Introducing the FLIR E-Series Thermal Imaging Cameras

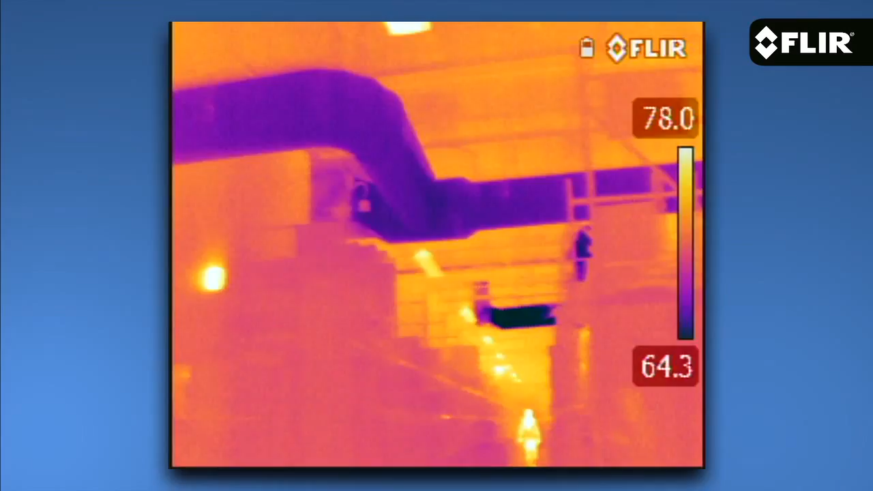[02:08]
take in more of a scene or a
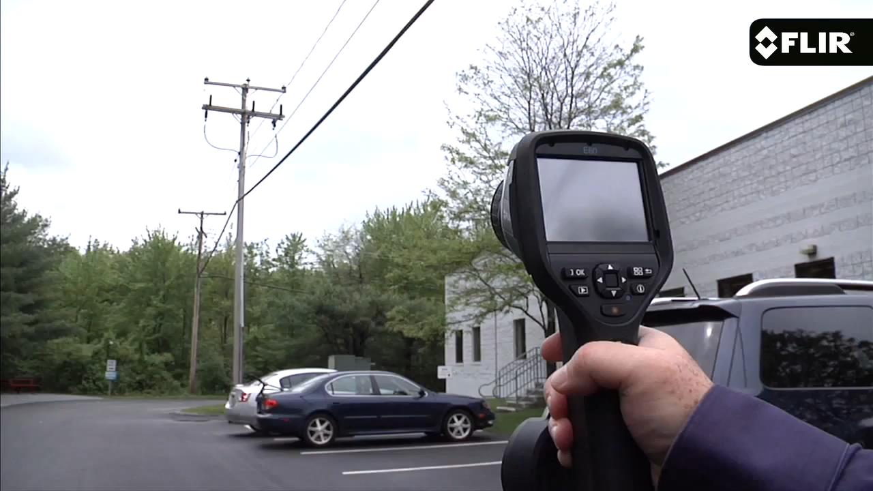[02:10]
telephoto lens to image distance in small targets with greater precision and accuracy.
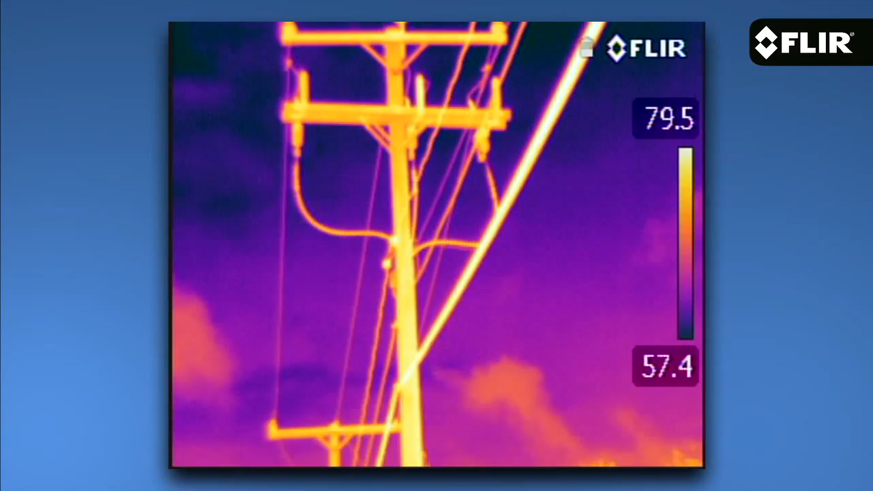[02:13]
The E40, E50, and E60 also feature a higher temperature range up to 650 degrees Celsius on our standard E-Series models to help you measure hot spots more accurately.